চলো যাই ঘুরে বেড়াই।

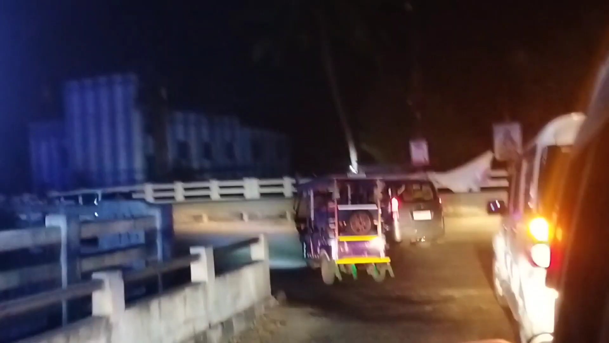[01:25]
পুরো বর্ডার পুরো রাস্তাই হ্যাঁ এই তো ডান দিকে বর্ডার বাংলাদেশ সীমান্ত
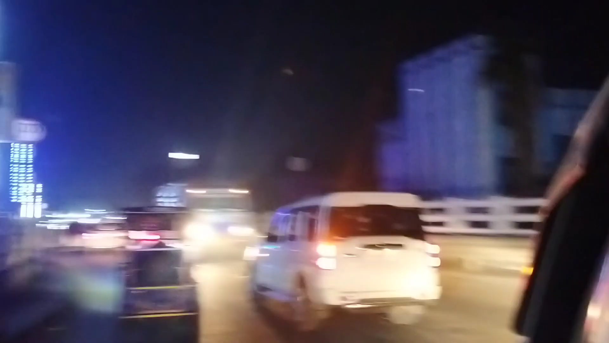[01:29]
এবার আমরা যাচ্ছি বোটঘাটের দিকে ও বোটঘাট পার হয়ে গেলাম তাই তো মানে ডান দিকে চলে গেল বাংলাদেশ